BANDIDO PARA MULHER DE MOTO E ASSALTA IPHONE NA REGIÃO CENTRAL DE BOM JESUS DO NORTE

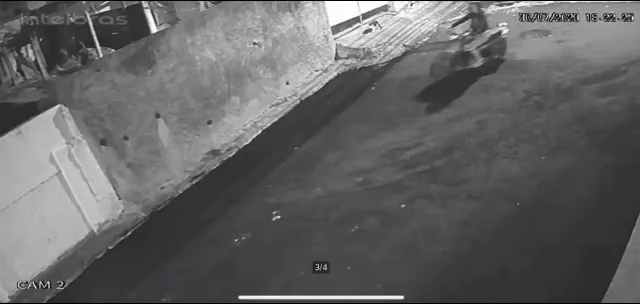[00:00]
Por volta das 18h30 da noite deste domingo, dia 30 de julho de 2023, uma dupla de criminosos em uma motocicleta passou pela rua José Ramos Marques, no centro de Bom Jesus do Norte. Ao avistar uma moto-viz, que estava sendo conduzida por uma mulher, o garupa desceu de capacete e foi na direção da vítima e anunciou assalto, sendo levado dois celulares ao iPhone. Toda a ação foi registrada por câmeras de segurança. O carona aguardou pelo garupa um pouco adiante e a dupla fugiu tomando rumo ignorado.